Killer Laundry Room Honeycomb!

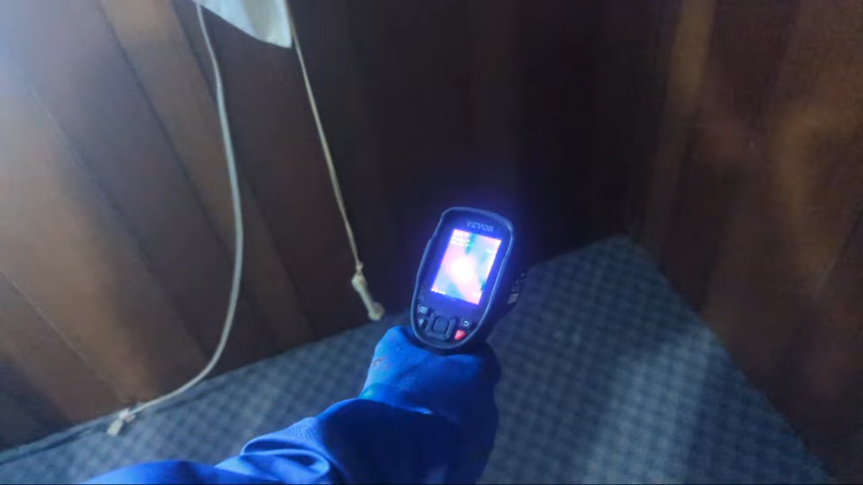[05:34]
Okay, guys, so let's look at the thermal here with Hosh. No, I'd rather the guy in the window. Okay. Okay.
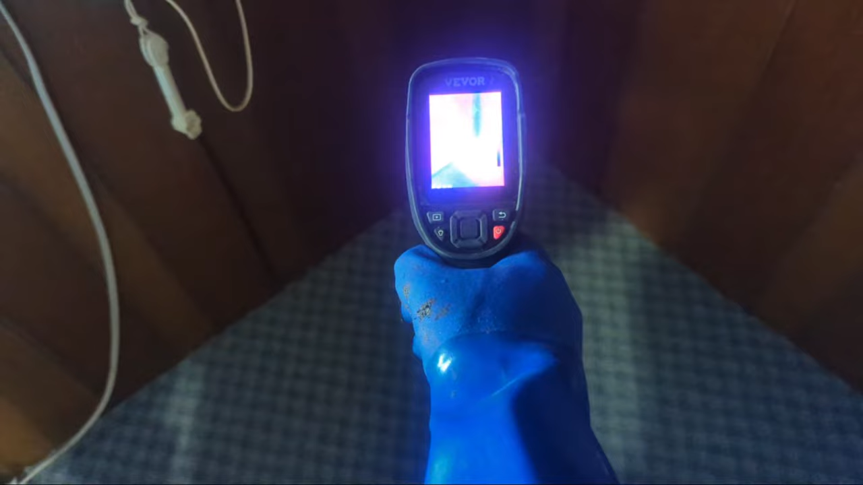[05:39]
See that? Yeah. See that glow in the corner there? Bees are good. I like that idea.
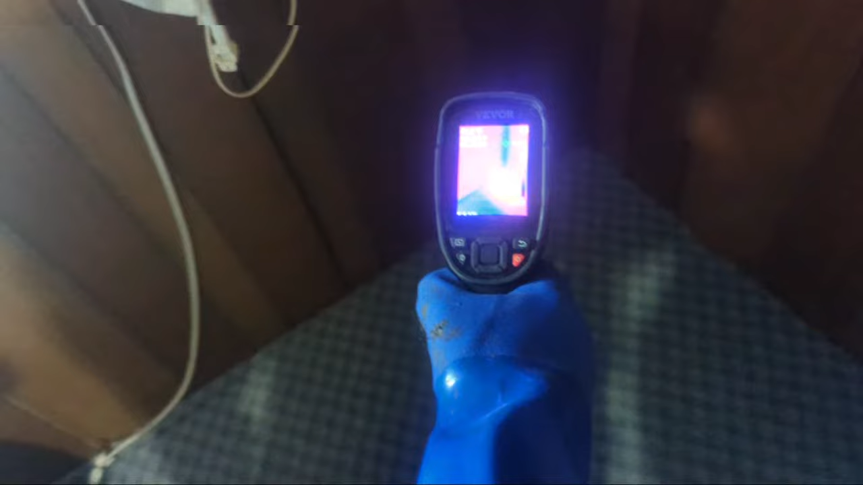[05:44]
All right, right, so Killer Bee Nation. Is that recorder right here? Yeah. You see that, guys? It's a little hard to see sometimes.
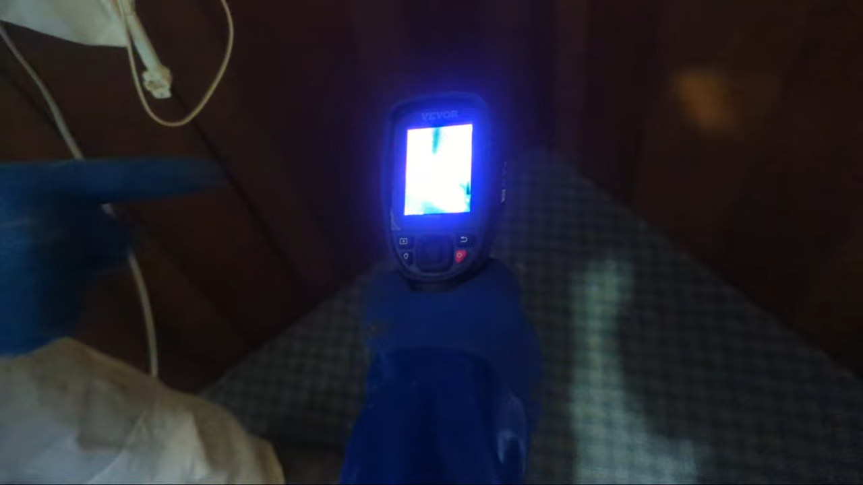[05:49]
That is, okay, that's a major glow. This is an old hive. It's right here. Here, turn the light off.
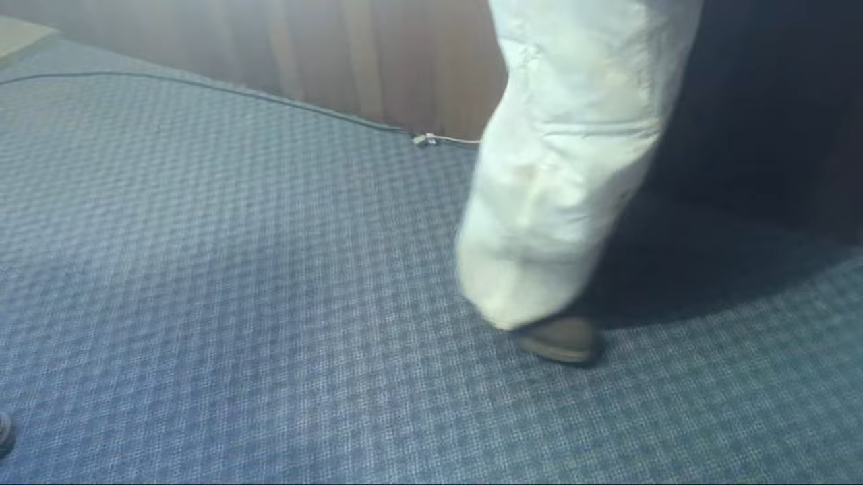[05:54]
It'll show up better. Oh. That'll probably help with people seeing the glow.
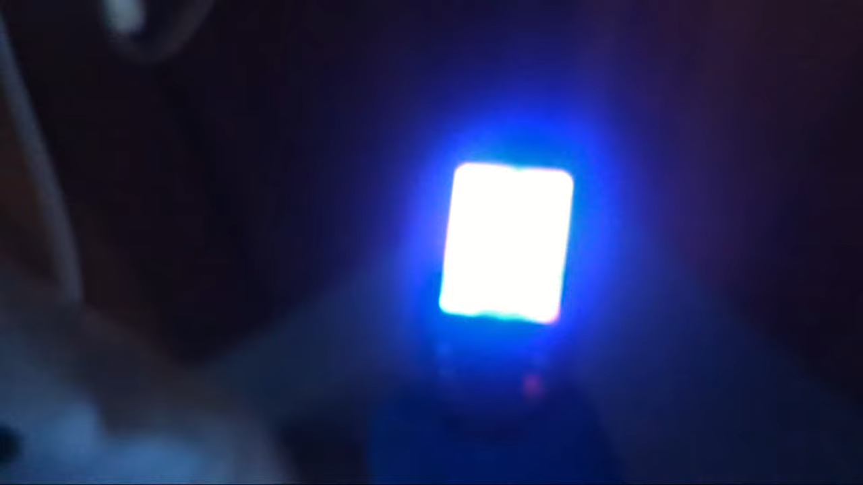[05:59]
Oh yeah, look at that. You guys can see the whole thing looks like a glow. Right.
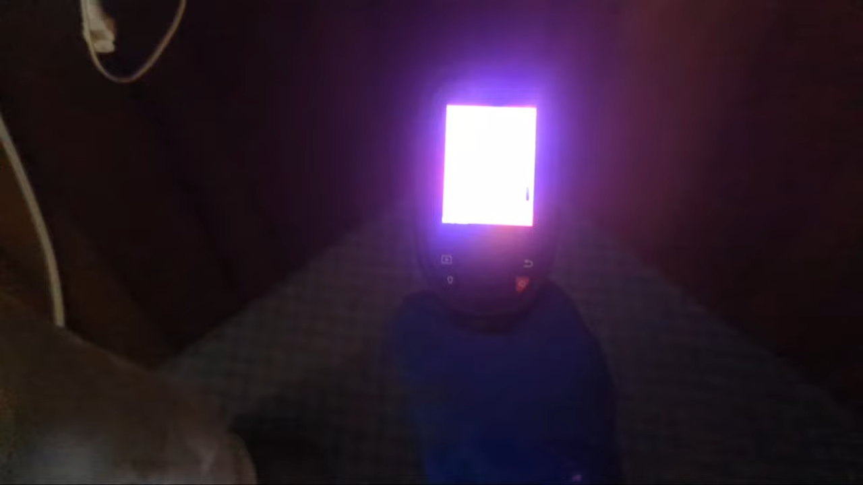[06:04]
Hold on. Anyway, they are right up there. It's a weird camera. They're basically in the corner. There you go.